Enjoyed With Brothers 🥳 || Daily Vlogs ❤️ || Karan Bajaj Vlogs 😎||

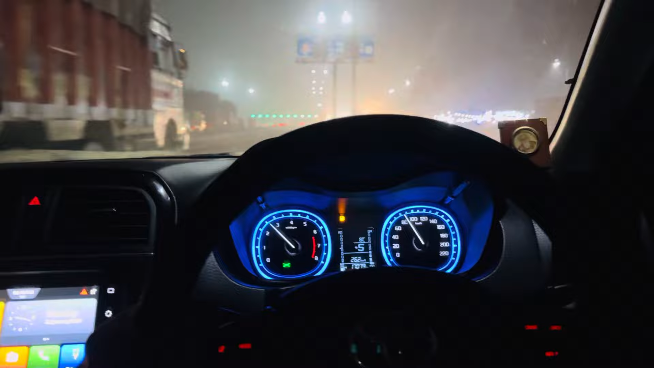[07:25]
ये रहा ऊजा ढाबा। तो यहाँ से वापस कट लेके जा रहे हैं स्टेफ भैया, अगर गाड़ी खड़ी करना है तो भैया।
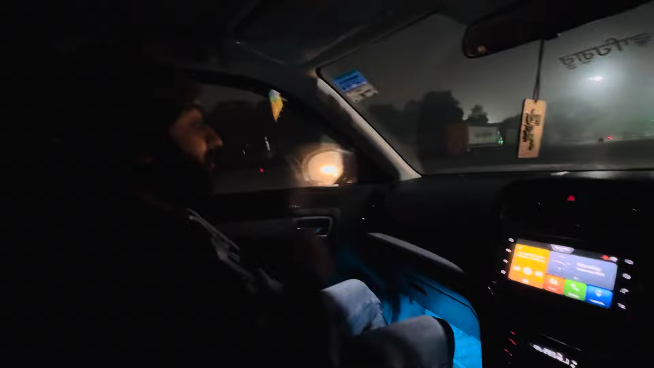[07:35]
कैसा रहा मैकडी का सफर? अगली बार वरना लेके जाएंगे। आज मेरे को यार बड़ी याद आई वरना की ना, मैं कहा यार स्टेफी भैया भगा रहे हैं, अगली बार मैं भगा के दिखाऊंगा। स्टेफी भैया मैं जा ही नहीं रहा भाई।
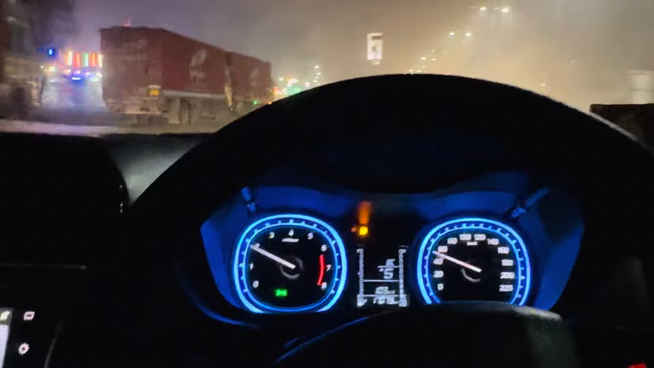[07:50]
अपना बस आ गए हैं पानीपत वापस, ये रहा ढाबा, अब यहाँ आएंगे चाय पीने।